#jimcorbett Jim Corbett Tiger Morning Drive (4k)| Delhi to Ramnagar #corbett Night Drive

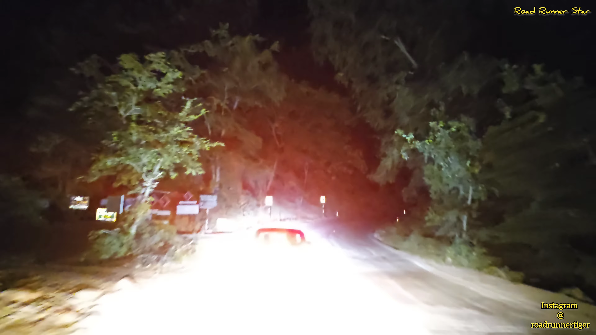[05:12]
एसी बंद करता हूँ तो शीशा खोलता हूँ ताकि कोई अगर कॉल हो तो सुनाई दे। सामने चहल साहब की गाड़ी जा रही है, पीछे पीछे हमारी गाड़ी है।
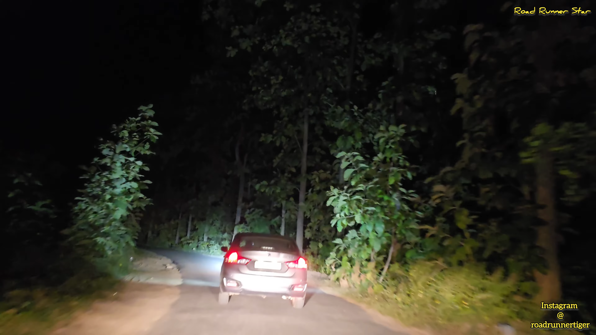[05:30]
मैंने ये वाला रोड एक बार पहले भी दिखाया हुआ है, लेकिन उस वक्त रात में कवर किया था मैंने, 11:30, 11:12 बजे के आसपास की बात थी। अभी ये और उस समय आई थिंक अप्रैल का महीना था, अक्टूबर का महीना है, जंगल ज़्यादा घना हो रहा है। गाड़ी आगे रोक रहे हैं चहल सा।
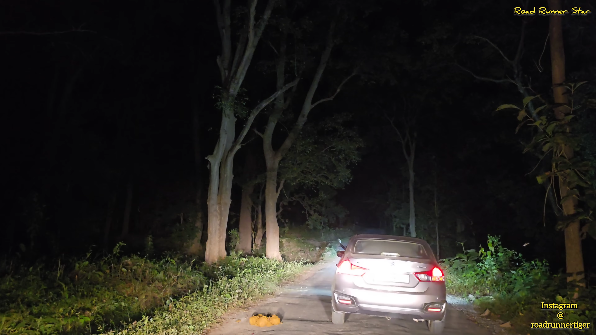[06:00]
ओहो हो, एलिफेंट डंग पड़ा हुआ है यहाँ पे, ये देखो, दिख रहा नीचे। हाँ बिल्कुल ताज़ा है, बिल्कुल ताज़ा है, मतलब एलिफेंट हो सकता है यहाँ।
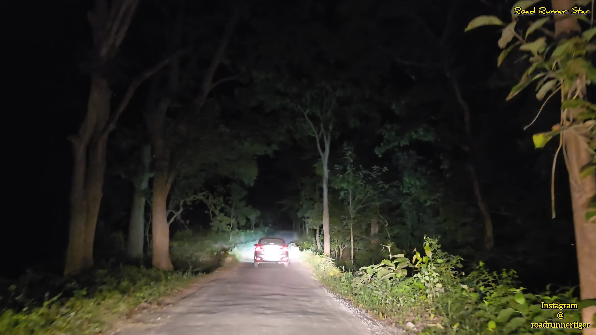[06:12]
थोड़ा सा डिस्टेंस बना लिया मैंने उस गाड़ी से। इधर भी ढंग है। देखो जहाँ की गाड़ी रुकी है ना, उनके राइट हैंड साइड में। बाहर निकाल के रिकॉर्ड कर रहे हैं शायद।
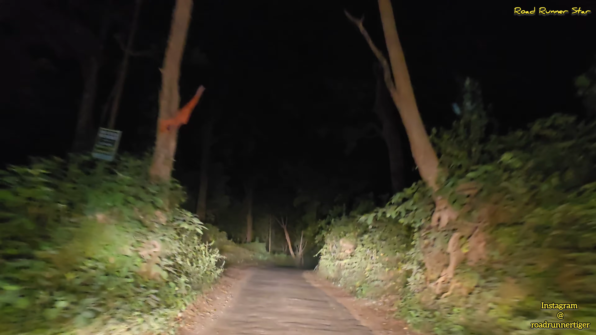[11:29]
आसपास कोई गाड़ी नहीं है, गाड़ी लाइट पे जा रही है। सफारी की जिप्सी भी यहां से निकल रही है, निकालो जिप्सी और भी पीछे से आ रही है।
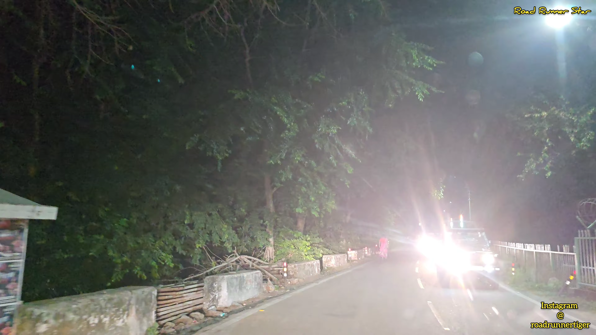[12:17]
ये अभी हमने कोसी बैराज क्रॉस कर लिया मैं, और अब रामनगर की तरफ बढ़ रहे हैं।
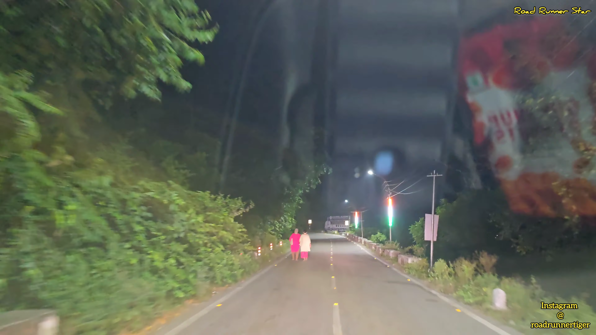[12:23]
लोग यहाँ पे मॉर्निंग वॉक कर रहे हैं और मैं देख रहा हूँ स्वेटर वगैरह नहीं पहना, मतलब बाहर इतनी ठंड नहीं है अभी।
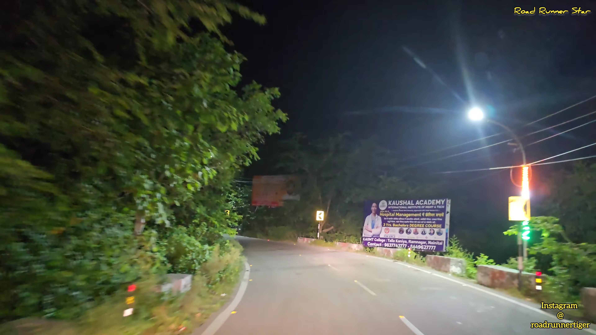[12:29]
ठंड मुझे हल्की हल्की सी ठंड सी लग रही है।
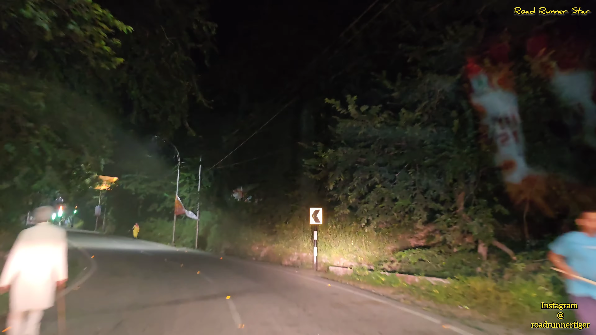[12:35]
ये आम डंडा वाली सड़क आ गई, आम डंडा है हम लोग अभी,
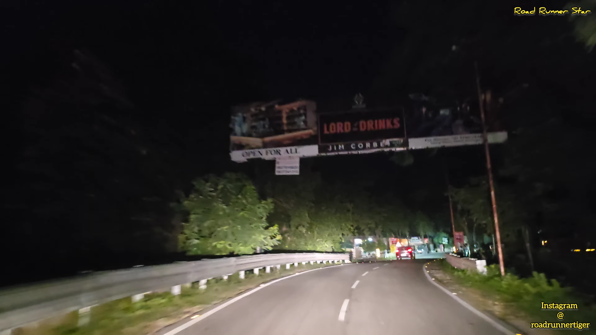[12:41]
तो यहाँ से भी सफारी होती है।
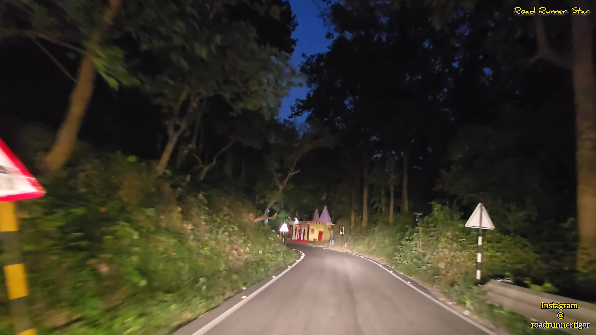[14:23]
और ये माता का मंदिर आ गया,
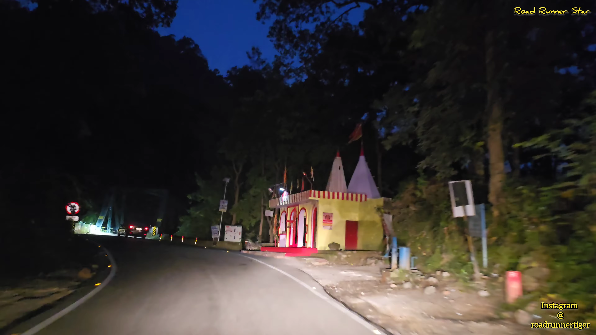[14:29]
जय माता दी, जय माता दी,
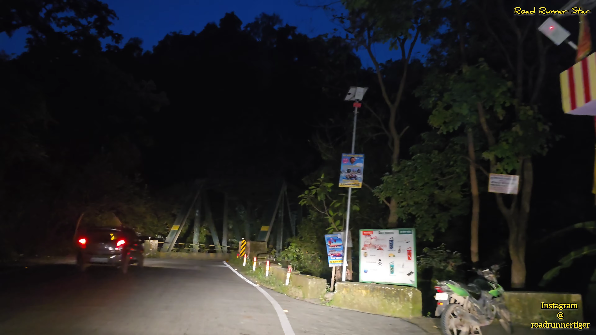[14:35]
जय माता दी, जय
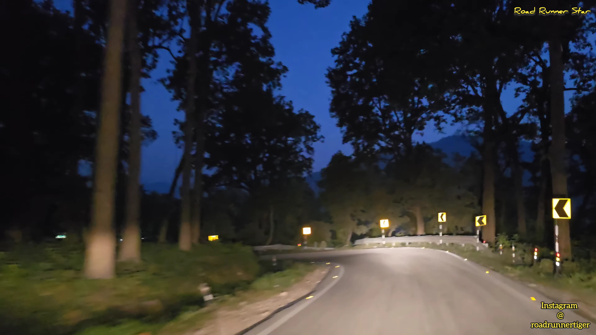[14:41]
माता। ये अभी आया गर्जिया माता का टेंपल, ये गर्जिया माता मंदिर जाने का रास्ता मैं आपको दिखा दूं एक बार। ये काफी वायरल हुआ था इसी जगह पे, इसी गेट के पास,
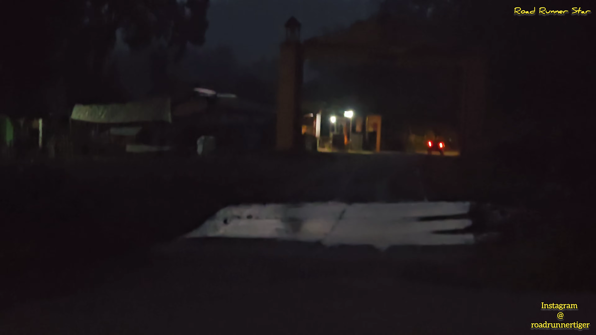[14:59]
यहाँ से टाइगर निकलता हो गया था सुबह सुबह, पंडित जी इसी टाइम पे जा रहे थे और उनको टाइगर दिखा था। टाइगर बिल्कुल उनका सामने से निकल गया था, दिखा क्या था?